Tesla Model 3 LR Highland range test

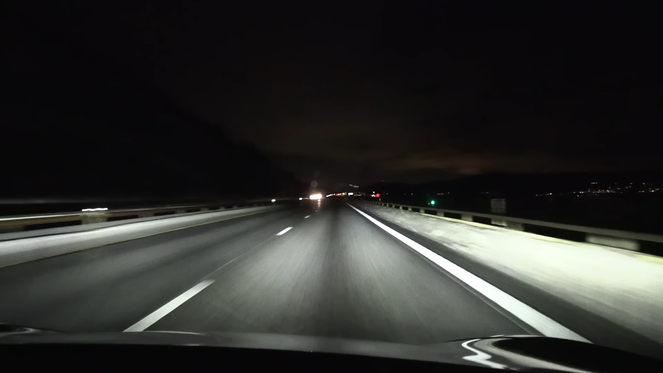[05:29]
Huh? How hard do I have to press it, man? I have to press the button like an old man. There, yes. And then it bugs me. Look at the road. I'm looking at the road. Oh, what the heck, man? And then, oh, yeah. It's hard to catch on camera, but the auto high beam is all over the place. You know, freaking, oh shit. It turns down the high beam too late.
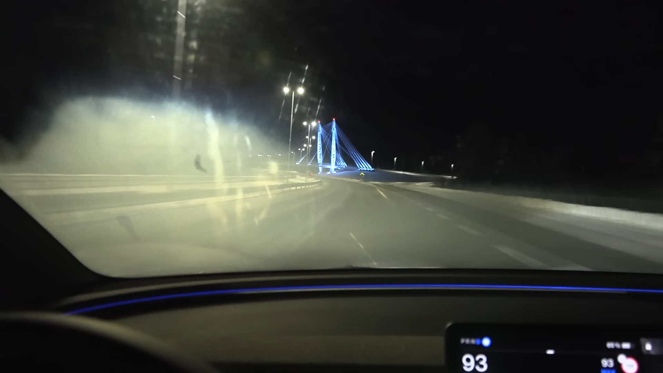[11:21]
The windows are fogging only on this side here. See, yeah, the temperature went fairly.
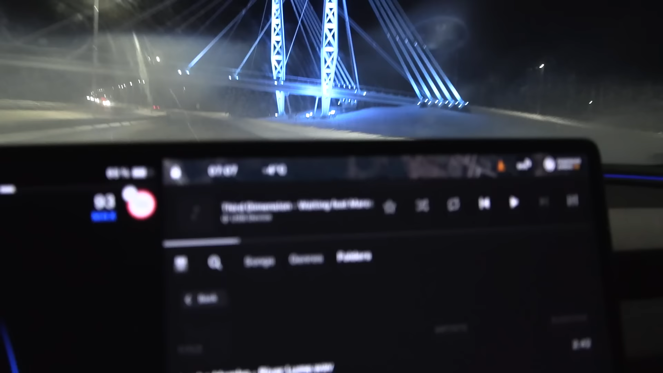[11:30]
I went on Stange like 5 minutes ago. It went quite quickly from +4 to -4 degrees Celsius. So I was like, okay, well, that's fine. And we get some fogging. And I didn't want to bother filming it because I figured out that maybe the car will cancel out this fog. But no, it has not disappeared yet. The way, are we sitting in a Chinese car?
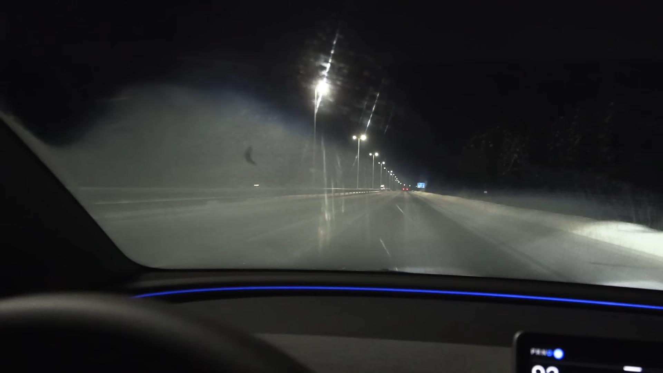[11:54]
Are we sitting in a Korean car? Or is this a Tesla? Like, the Teslas I've driven in the past, they had no problem with fogging, but suddenly now, yeah, fogging, and I have HVAC on.
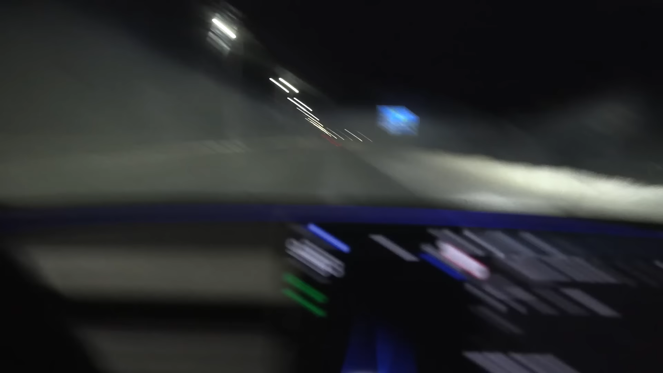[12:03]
Ah, come on. I have HVAC on automatic, so it should get rid of the fog by itself. And also, it keeps bugging me because it seems like it has problems detecting the lines. But yeah, it has nothing. This happened already before the fog up here, but okay, maybe they don't have any fogs in California. It's almost 8 in the morning now, sun is coming up soon, and yeah,